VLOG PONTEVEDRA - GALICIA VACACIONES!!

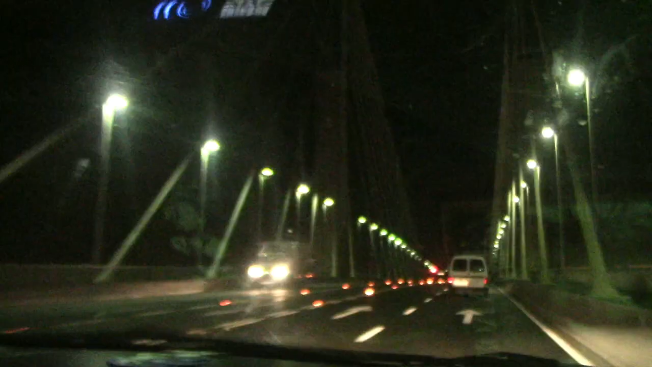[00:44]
Estamos pasando justo por el puente de Sevilla, tan bonito, mirad. Y ahora cuando pase una horita más vamos a hacer el cambio de conductores y ya volveré a grabar un poquito.